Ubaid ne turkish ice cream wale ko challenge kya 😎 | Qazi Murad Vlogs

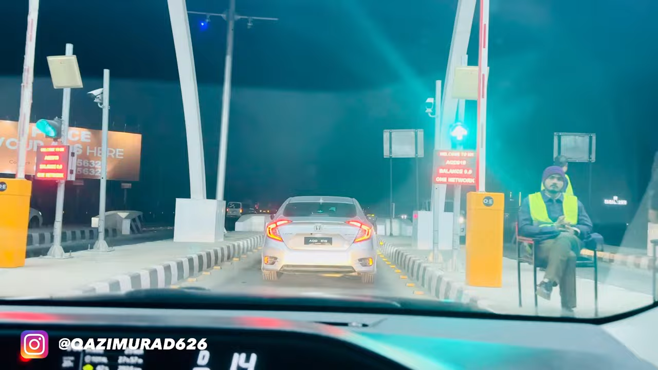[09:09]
मोटरवे पर चलने वाले हैं। ये देखो अभी हम चढ़ गए हैं और पेशावर की तरफ जा रहे हैं।
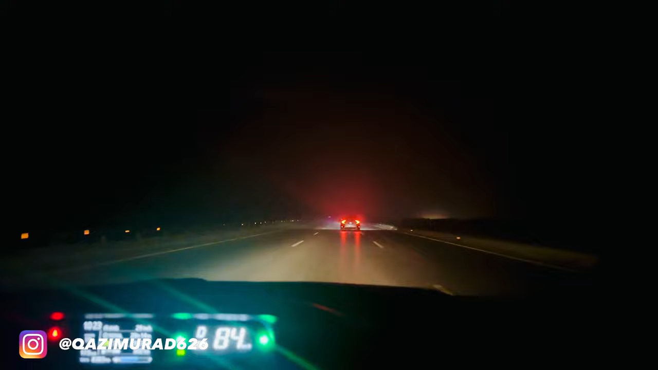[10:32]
गाइस ये देखिए बहुत ज़्यादा धुंध है, धुंध में आप लोगों ने बहुत ज़्यादा एहतियात से काम लेना है और स्पीड को भी रिड्यूस करना है, स्पीड में बिल्कुल नहीं जाना है धुंध में ठीक है।